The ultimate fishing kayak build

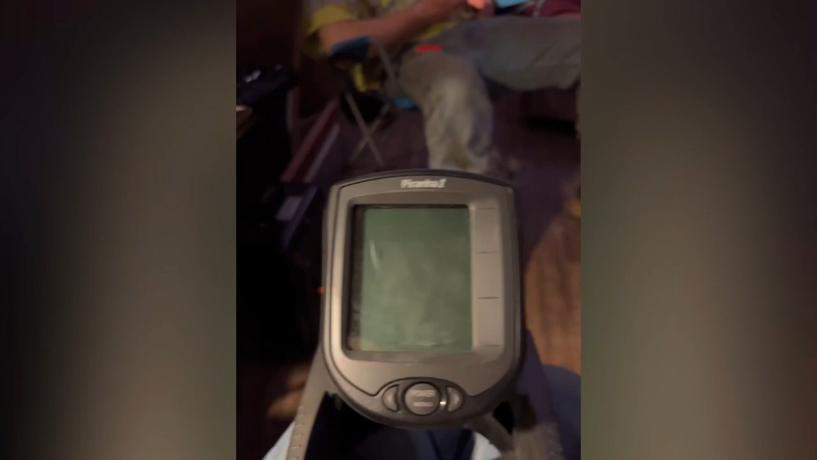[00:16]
and it runs off of double-a batteries that go into the back part right here we're going to take the kayak out on the lake today and see how it does